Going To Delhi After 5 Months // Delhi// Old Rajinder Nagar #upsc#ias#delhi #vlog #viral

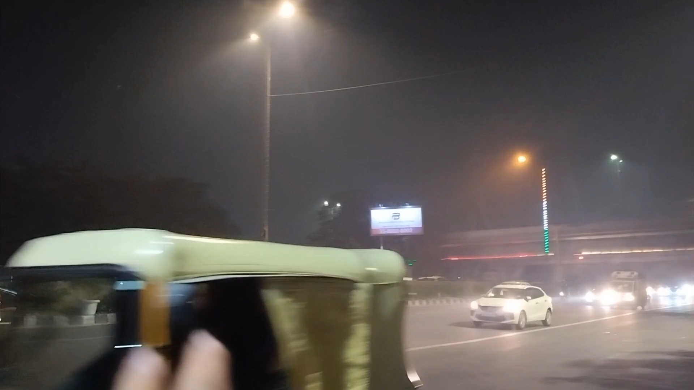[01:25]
बट नहीं नहीं सॉरी यहाँ से मेट्रो के लिए जा सकते हैं और वो मेट्रो की लाइन है